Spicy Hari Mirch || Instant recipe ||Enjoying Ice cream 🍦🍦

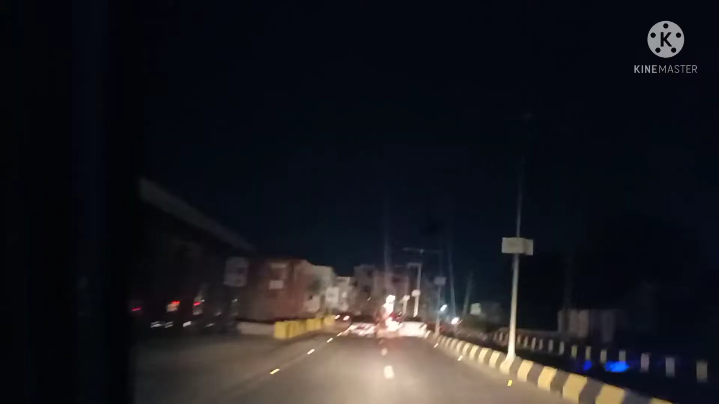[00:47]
کے بعد ہم آ رہے ہیں گھر واپس آج کل گرمی بہت زیادہ ہے شاید اس کی وجہ یہ ہے کہ بارشیں
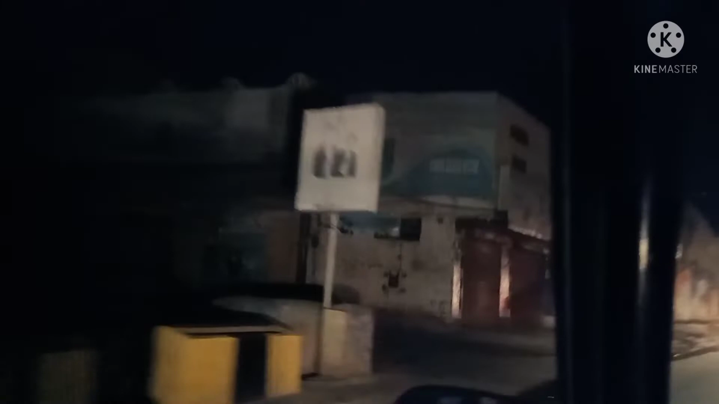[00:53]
نہیں ہو رہی جب ایک دفعہ بارش ہو جائے تو انشاءاللہ موسم کافی حد تک اچھا ہو جائے گا ہماری گھر واپسی ہو رہی ہے اور یہ رات ساڑھے دس بجے کا وقت ہے اس لئے کافی شاپس بند ہو چکی ہیں یہ دیکھئے
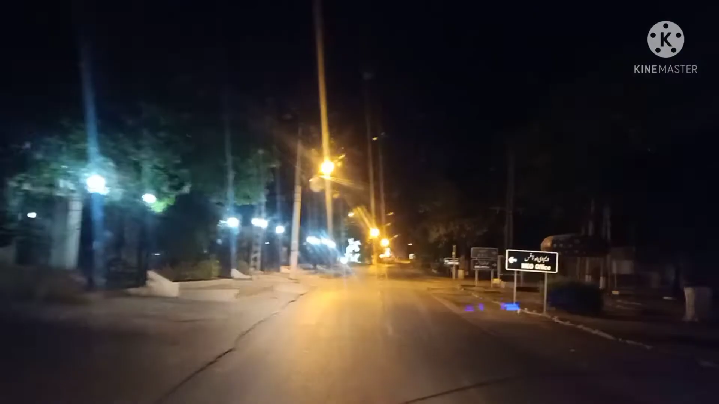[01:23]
کی شدد کی وجہ سے بھی لوگ گھروں سے باہر نکلے ہوتے ہیں یہ جی کینٹ کا علاقہ ہم کینٹ میں انٹر ہو چکے ہیں اور کینٹ کی کافی شاپس جو ہیں وہ بند ہو
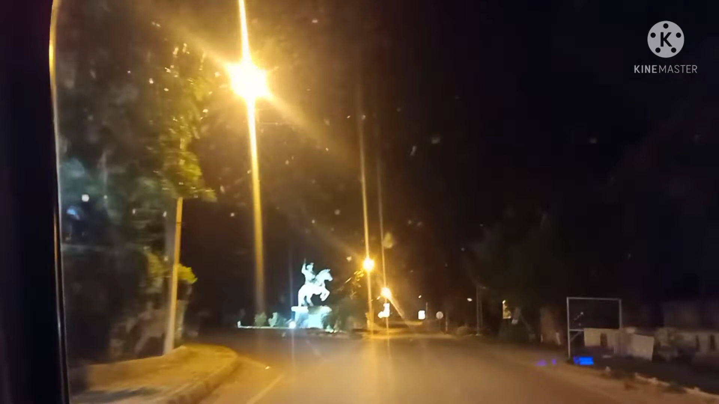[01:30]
چکی تھی پیکنٹ وغیرہ اکا دو کا لوگ آپ کو نظر آئیں گے یہ دیکھئے کینٹ کا علاقہ اور یہ جی فوڈ بزار یہاں بھی لوگ نہ ہونے